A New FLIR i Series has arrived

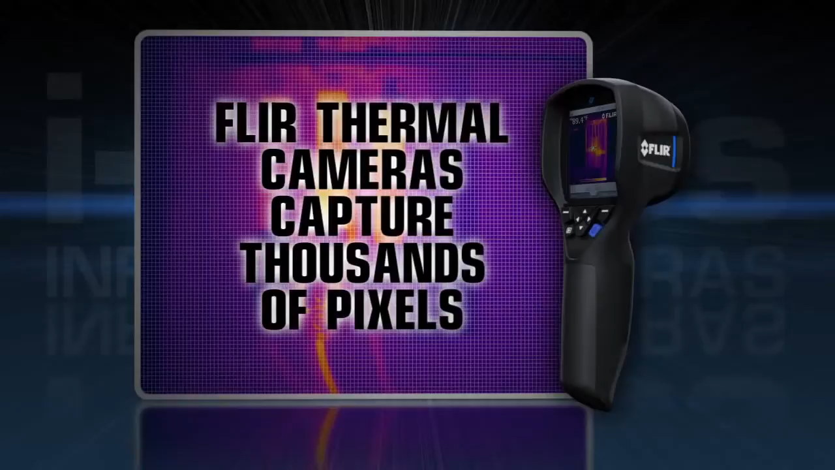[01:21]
thermal imagery and thousands of true temperature readings in each frame to give you the complete picture instantly.
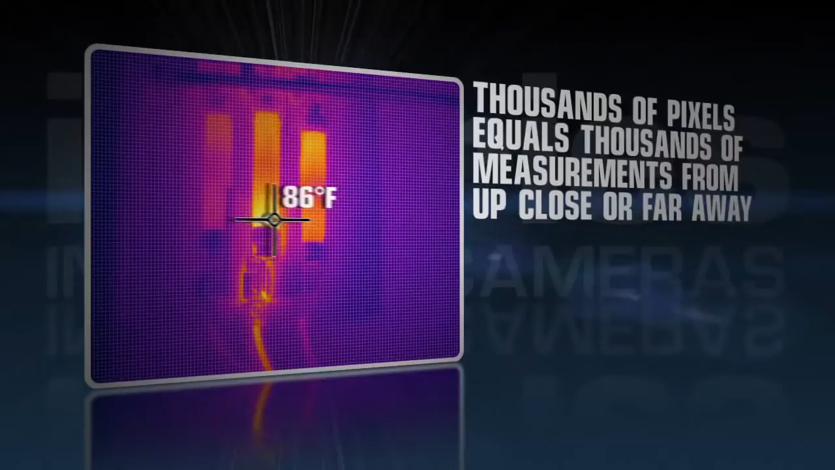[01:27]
On screen: spot 86°F
Pinpoint problems like a pro with these i-Series features.
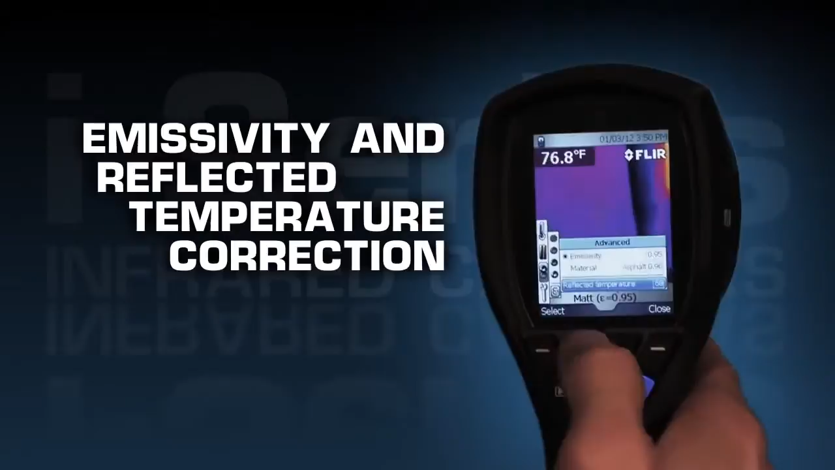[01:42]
On screen: spot 76.8°F
All FLIR i-Series cameras are intuitive and easy to operate
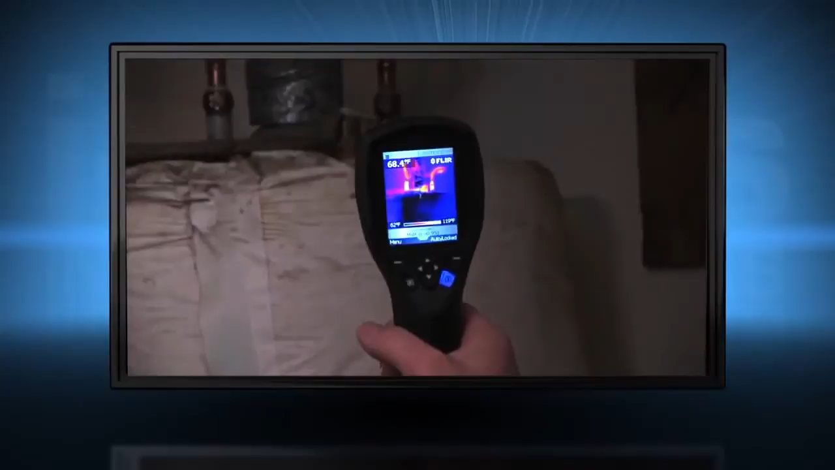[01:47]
with a fixed focus-free lens and a high resolution display to help you find problems quickly.
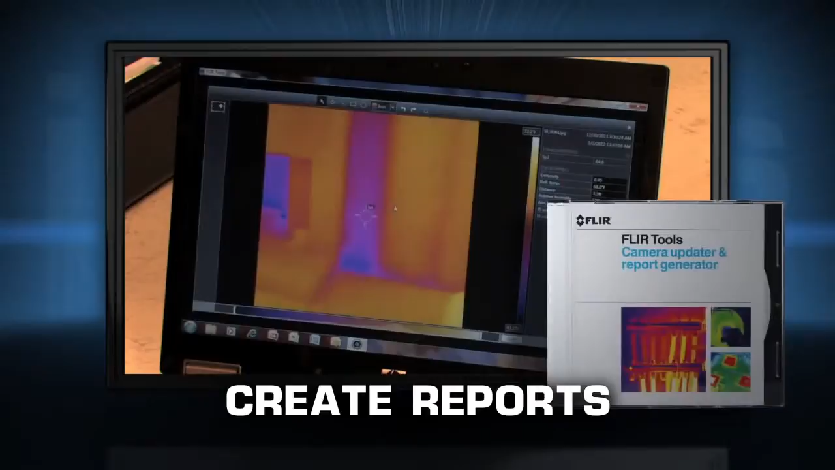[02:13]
Light at 13 ounces, the i-Series offers one-handed operation.